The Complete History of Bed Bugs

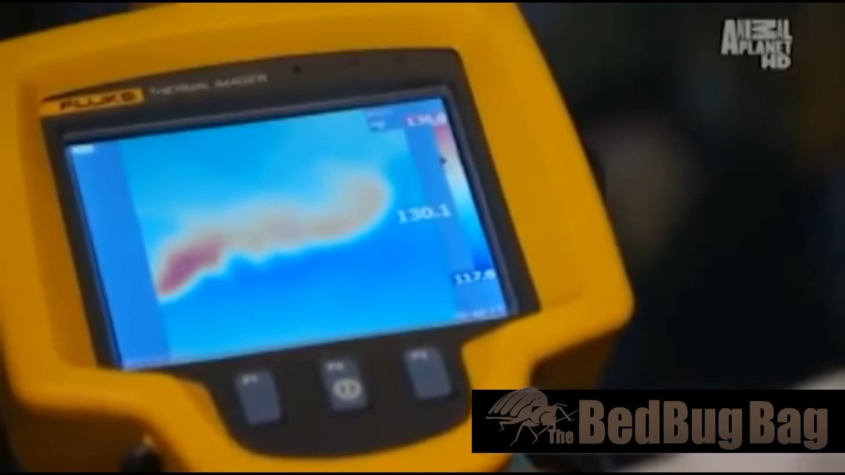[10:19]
What I'm using here is a thermal imaging camera, which will help me find cold spots as well as determine hot spots.